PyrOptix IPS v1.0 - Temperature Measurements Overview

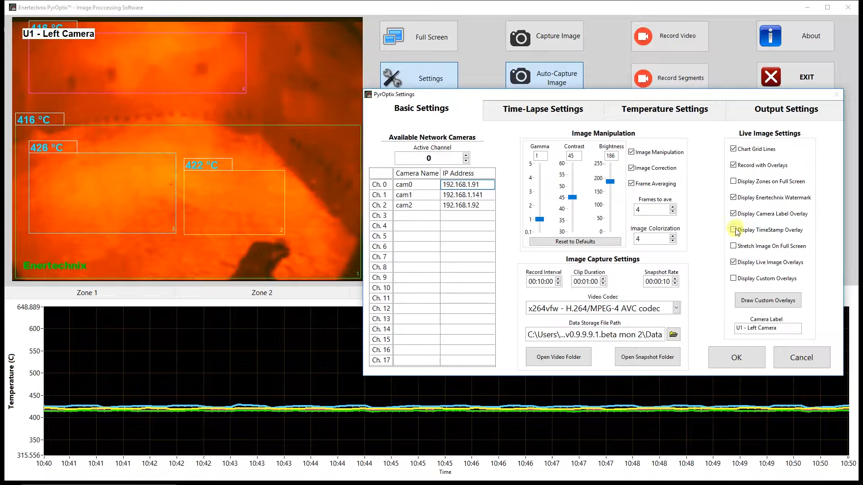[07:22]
And we have the same thing for the timeline timestamp overlay here on the bottom hand bottom right hand side of the image. We can show or hide both of those. Next, we have stretch image on full screen, which when enabled,
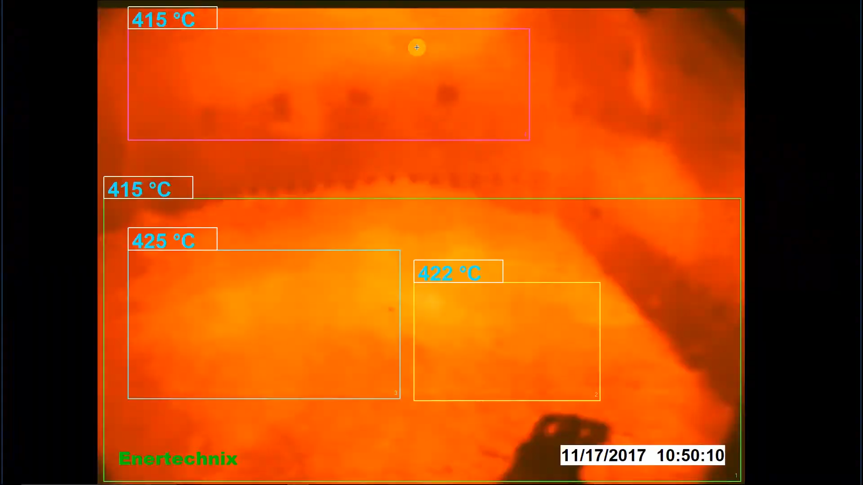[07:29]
will change the aspect ratio of the image to 16 by 9, which is normally 4 by 3 when in full screen mode.
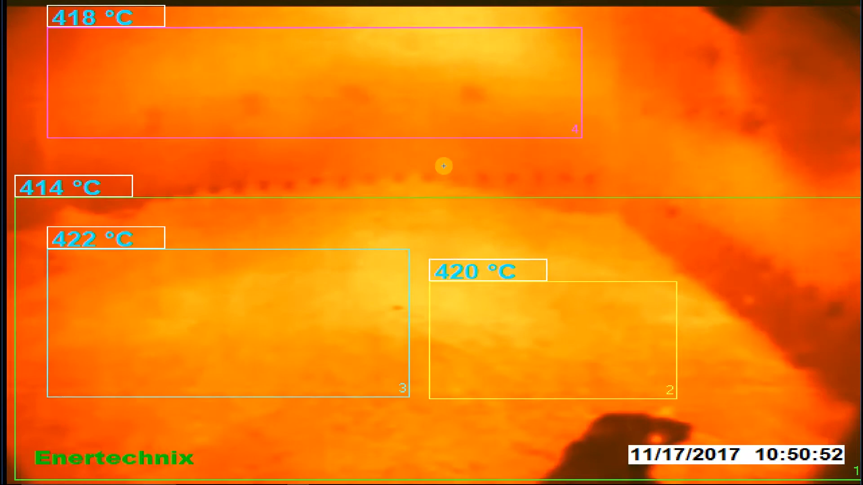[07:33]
So it does distort the image because it stretches out.
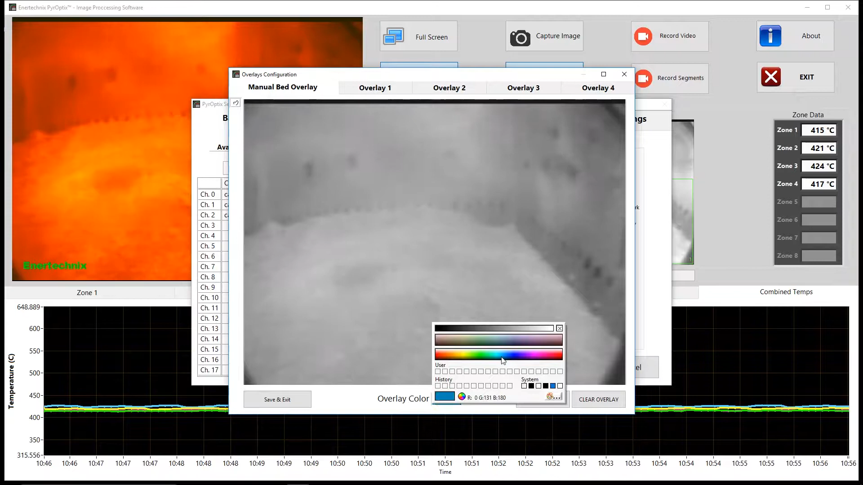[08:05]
I'll just try and draw the outline of the bed. And this can be useful if you're trying to track the bed growth and things like that. And once we have something we like, we can hit overlay set and then save and exit.
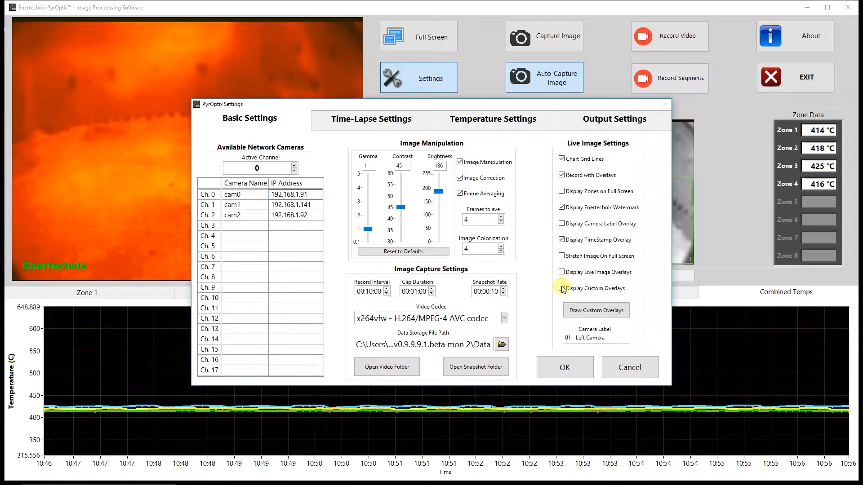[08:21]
And then if we display custom overlays, as you can see here, it now shows up.
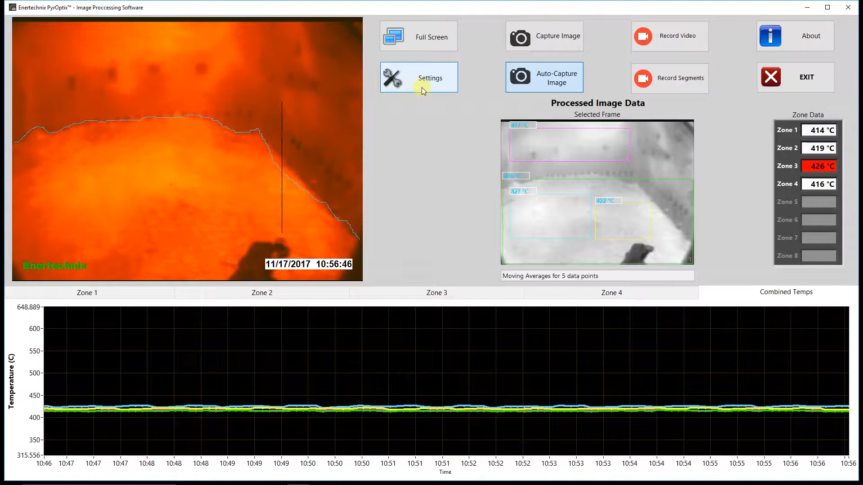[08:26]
Next, we'll be going over some of the more interesting features found inside the software, that is the time-lapse settings.
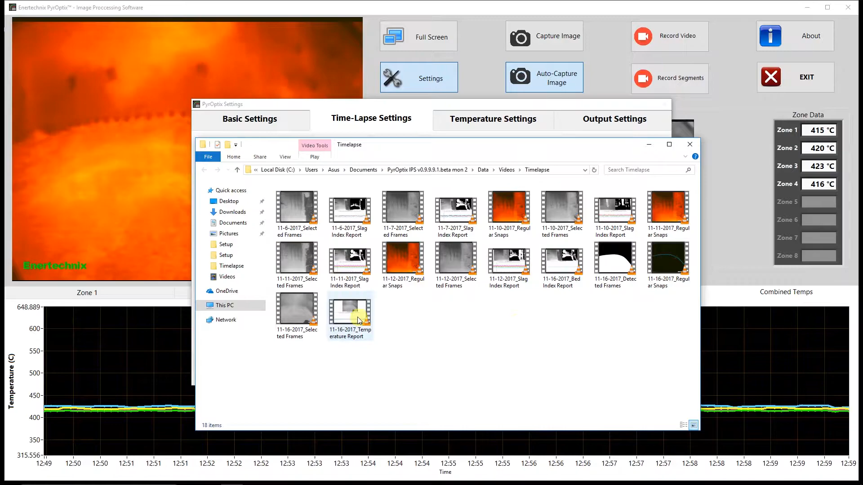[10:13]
Let's go ahead and take a look at an example of the complete report.
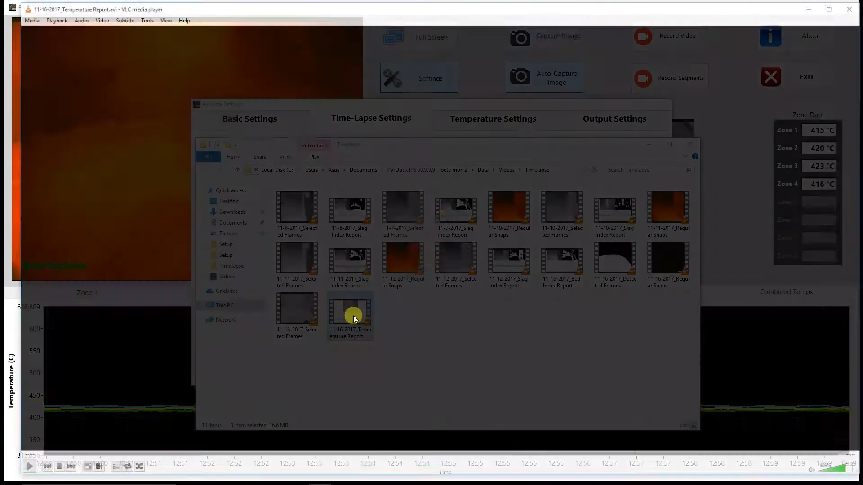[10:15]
The data itself isn't too interesting because this is on
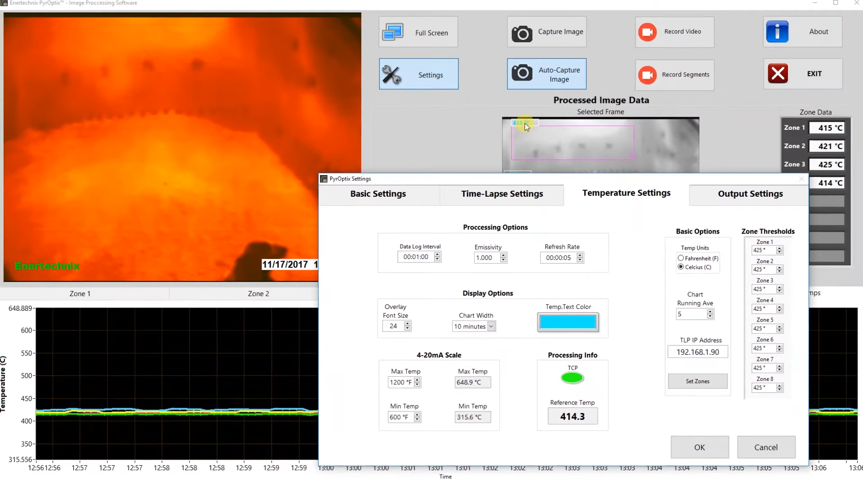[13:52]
So the font size of the actual temperature measurements here. We have the chart width, which is the x or the time scale on the front panel chart down here.
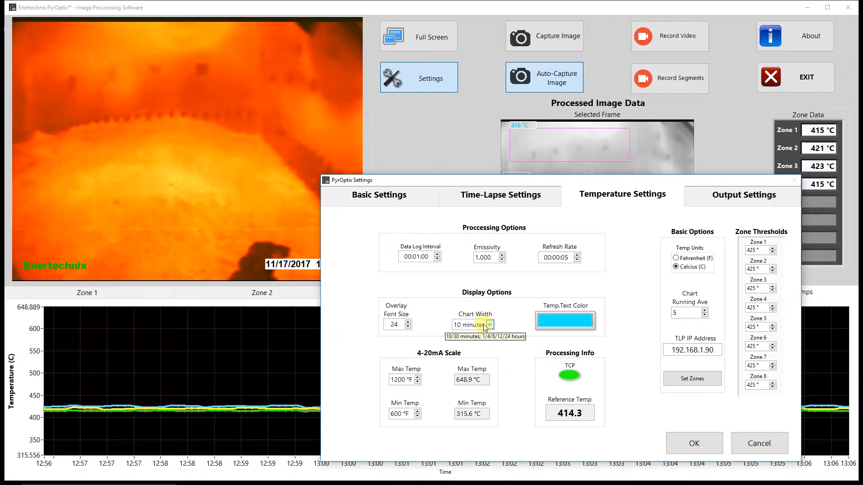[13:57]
And you can see we've got several options for that. And next, that was the temperature text color, which is the color that the text is on the overlays. So we can change that to any color we would like.
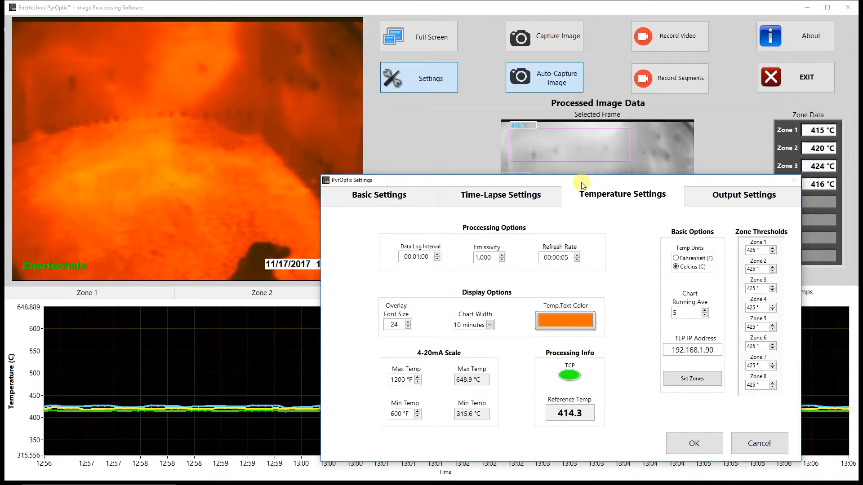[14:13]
And that should update on the next interval. All right, below that, we have the 4 to 20 milliamp scale. So as you saw on the output settings page, we have a 4 to 20 milliamp output option here.
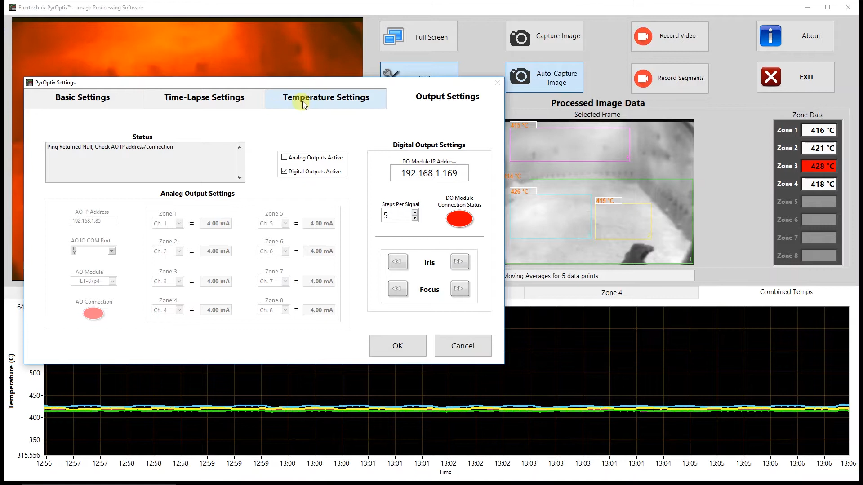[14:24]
And on the scale right now, we have the low end. So the 4 milliamp section of this would be 600F or 315C. And the top end or 20 would be 1200F or 648.9C. And this can be adjusted.
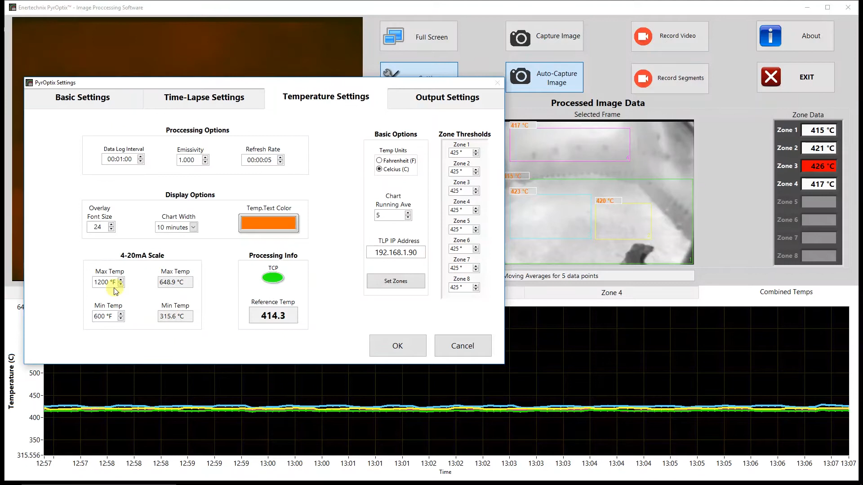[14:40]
And this also affects the y-axis or the temperature scale on the chart on the front panel. Moving over to processing info, we have the TCP connection, which is just the connection between the module where we read the data from, which is green, which means we are connected to it. And red means we are not. Reference temperature is the actual reference temperature we get from that data. And that is the temperature we use for processing. Basic options.